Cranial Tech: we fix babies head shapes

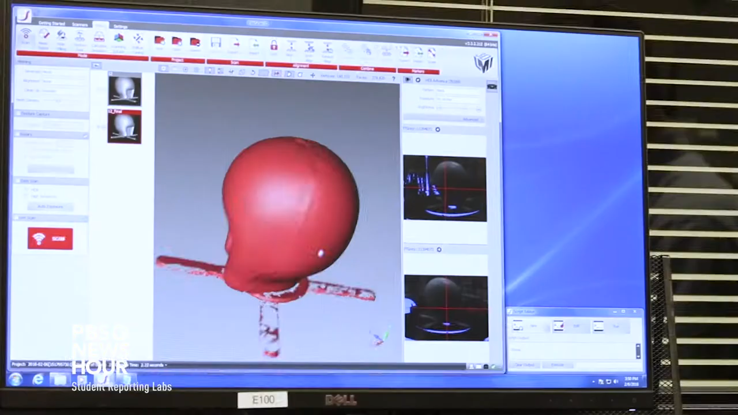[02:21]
we obtain a full three-dimensional model of the child's head shape,
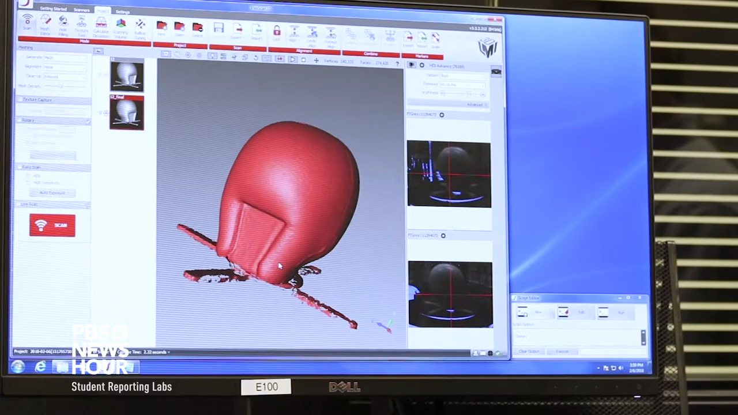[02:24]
including a photographic overlay that's morphed onto the surface.